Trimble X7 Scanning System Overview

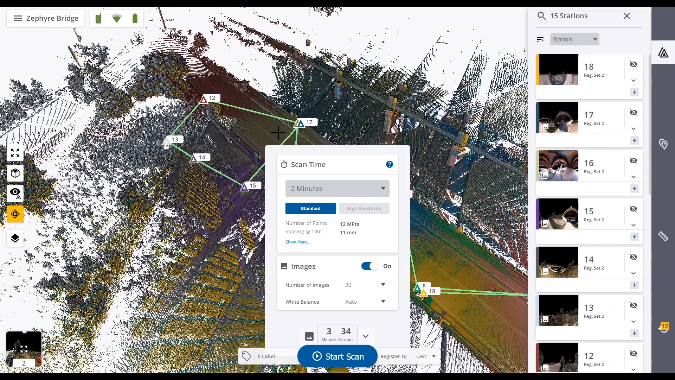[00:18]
you can easily control your settings,
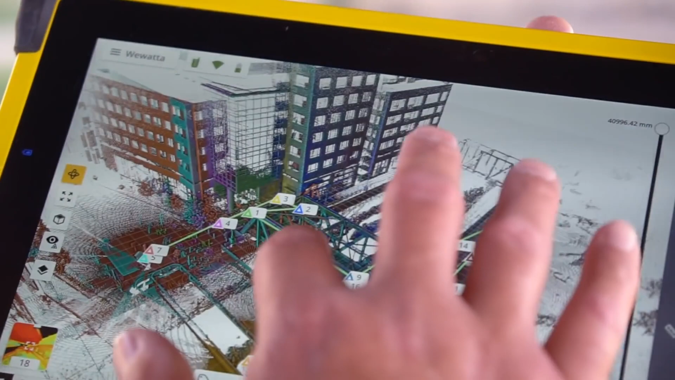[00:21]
review scans in 3D, add field notes and validate your progress.
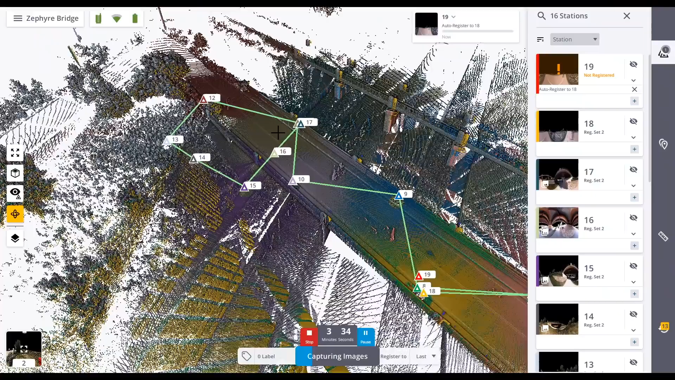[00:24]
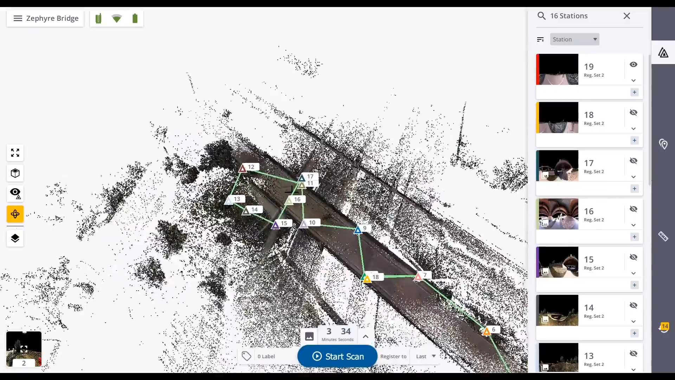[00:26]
The software also provides massive gains in productivity
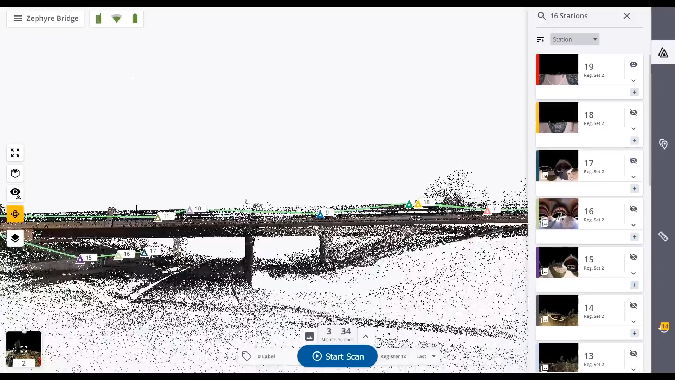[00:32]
by automatically registering scans into a single point cloud,
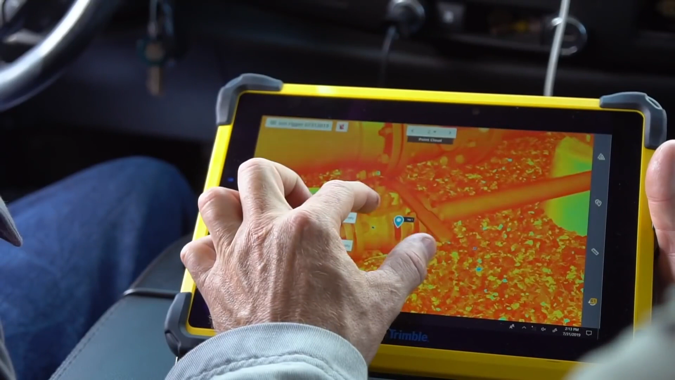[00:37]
without the need for targets, giving you confidence in your project coverage and data accuracy.
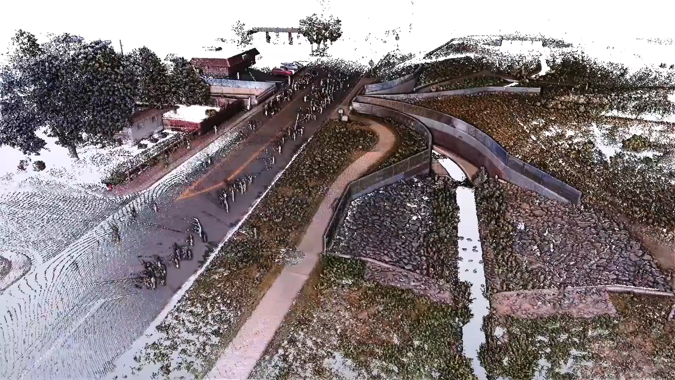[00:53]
For the first time, you can now export a fully registered, photo-colorized point cloud before you even get back to the office.